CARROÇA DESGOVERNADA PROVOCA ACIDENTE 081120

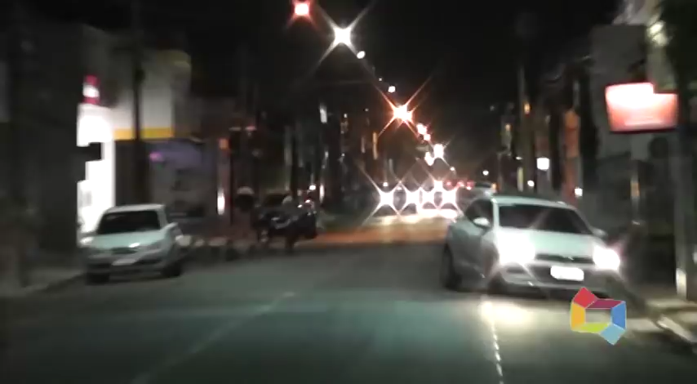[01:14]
Essa direção que você está vendo aí nas imagens. E o animal veio descontrolado até aqui, onde você está vendo aí nas imagens.